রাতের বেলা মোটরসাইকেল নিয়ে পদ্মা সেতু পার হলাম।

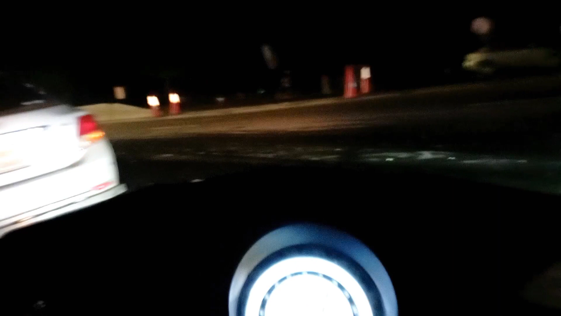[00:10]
তো বৃষ্টির কারণে আমাদের বের হতে দেরি হয়ে গেছে, দ্যাটস ওয়াই আমরা একটু সন্ধ্যার কিছুক্ষণ আগে আগে রওনা দিছি।
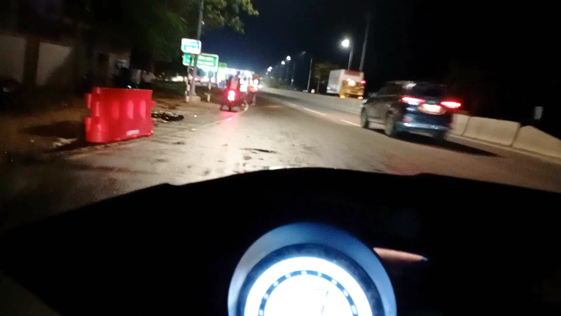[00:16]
তো এখন অলমোস্ট 6-7টার মতো বেজে গেছে, সন্ধ্যা হয়ে গেছে।
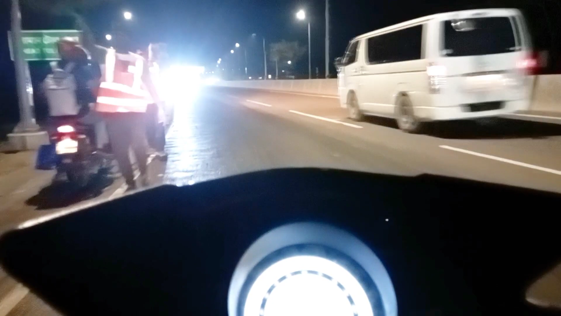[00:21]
তো এখন আমরা টোল প্লাজার দিকে যাচ্ছি। তো কিছু বাইক ফিরিয়ে দিচ্ছে, তো দেখি সোজা যাওয়া যায় কি না।
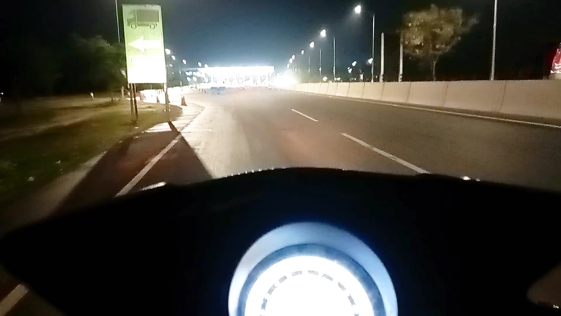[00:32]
তো সবাই সাথে থাকুন, সম্পূর্ণ ভিডিওটি দেখবেন, আশা করি ভালো লাগবে সবার।
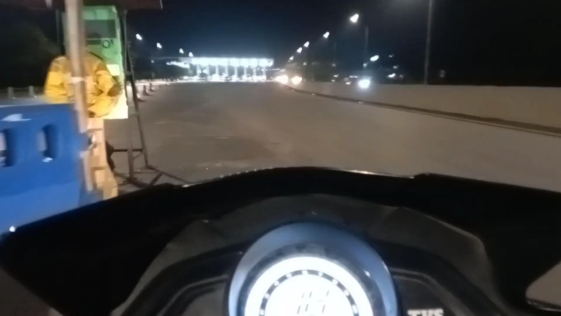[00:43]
ওই যে বাইক গেল তো ভাই, কোন দিক দিয়ে যাবো?
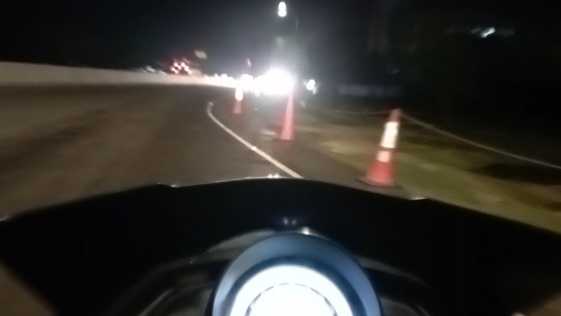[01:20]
তো আমাদেরকে ঘুরাই দিছে, আমাদেরকে যেতে দেয়নি টোল প্লাজা দিয়ে সরাসরি।
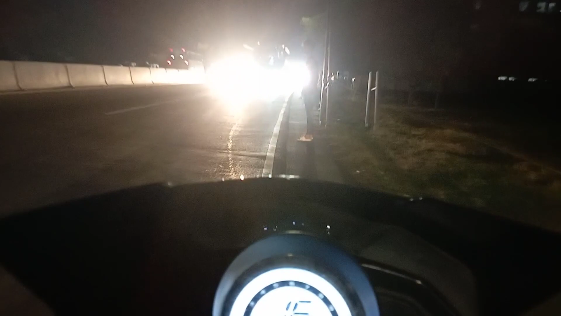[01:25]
আমাদের বললো থানা দিয়ে পাশ দিয়ে যে রাস্তাটা গেছে সার্ভিস লেনের, সেই রাস্তা দিয়ে ঘুরে যাওয়ার জন্য মোটর সাইকেলের লেনের জন্য।
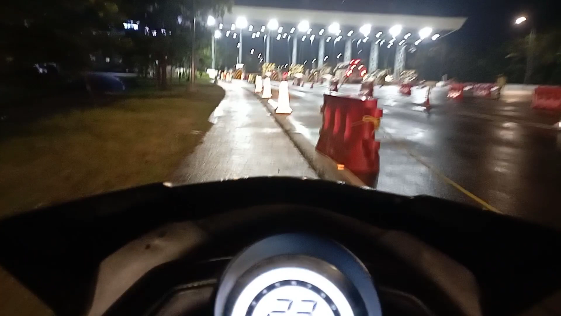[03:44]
তো টোল প্লাজার কাছাকাছি চলে আসছি, তো ব্রিজের উপরে কিন্তু ছবি তোলা নিষেধ। তো কেউ দাঁড়াবেন না ব্রিজের উপরে, কেউ বাইক থামাবেন না, গাড়ি থামাবেন না, এই জিনিসটা সবাই মেনটেন করবেন।